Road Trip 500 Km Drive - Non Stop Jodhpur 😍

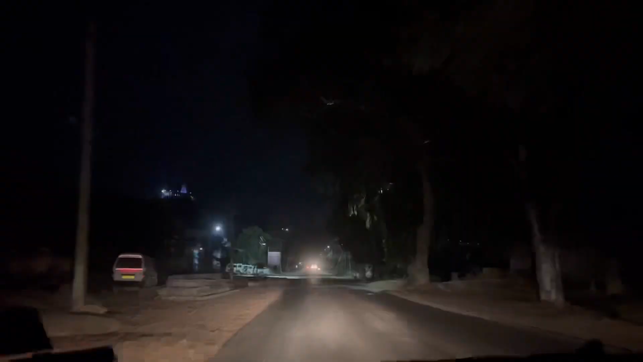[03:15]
यहाँ पर तो टोल आ चुका है,
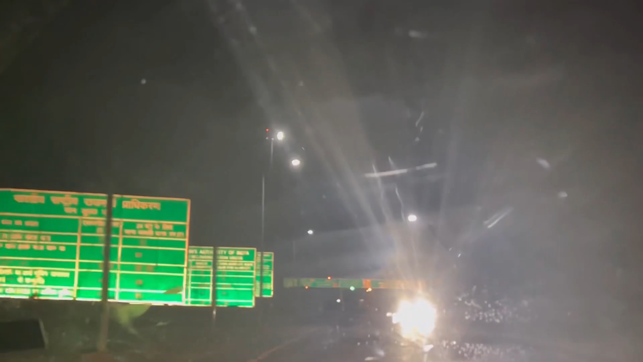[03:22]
अभी ये चौथा टोल है ना भाई,
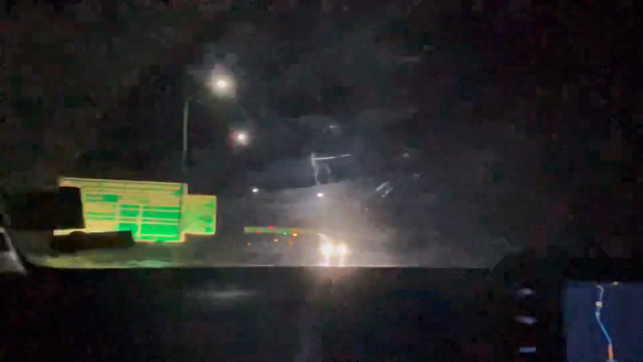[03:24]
चौथा ही है ना। अब देखते हैं ये कितना का देता है, पिछले वाला 35 रुपए का था,
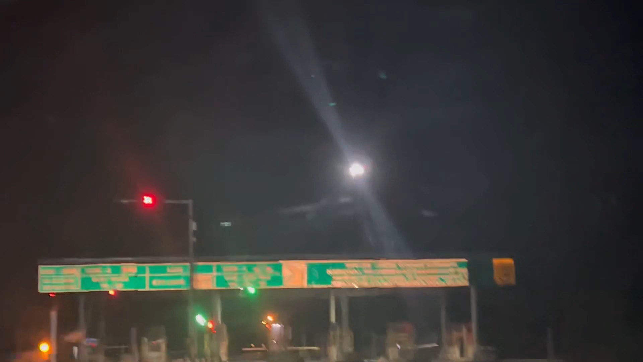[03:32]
खाली पड़ा है भाई ये तो।